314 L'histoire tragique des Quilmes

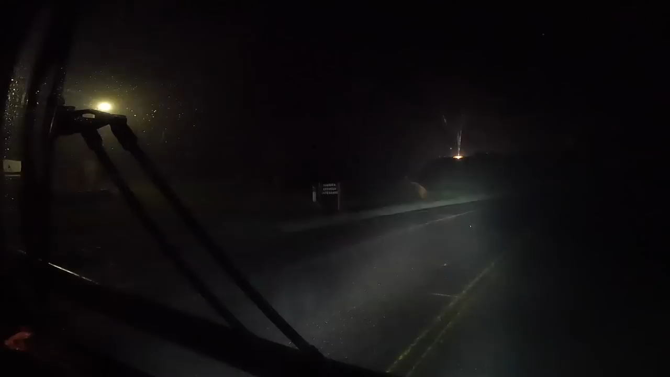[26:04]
11 km. On va y arriver un jour ou l'autre. Attention. Encore un cheval. Il y a du warning là-bas. On arrive à Tafi del Vaché.
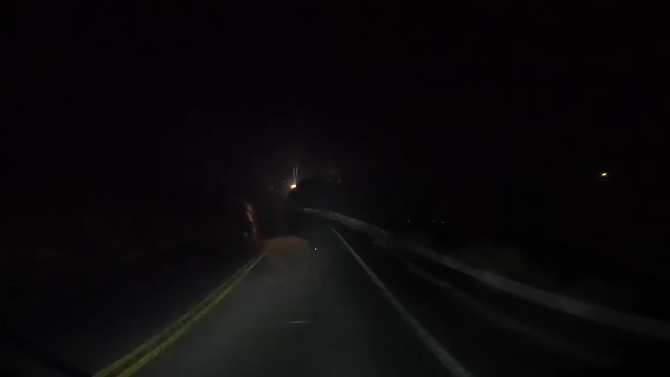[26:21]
Et il n'y a presque plus de brouillard. C'est parti. Allez, encore un décheveau. Oh, bah, il y en a un paquet là, dis-donc. Il y a du Aer сильно. Il y a du engle là.
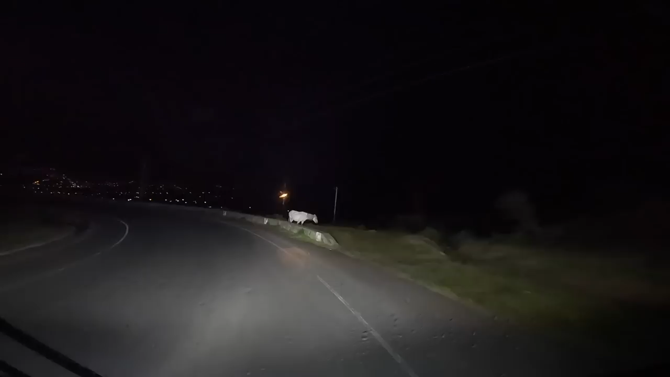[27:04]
Ah mais ici il y a des chevaux partout le long de la route, c'est bizarre.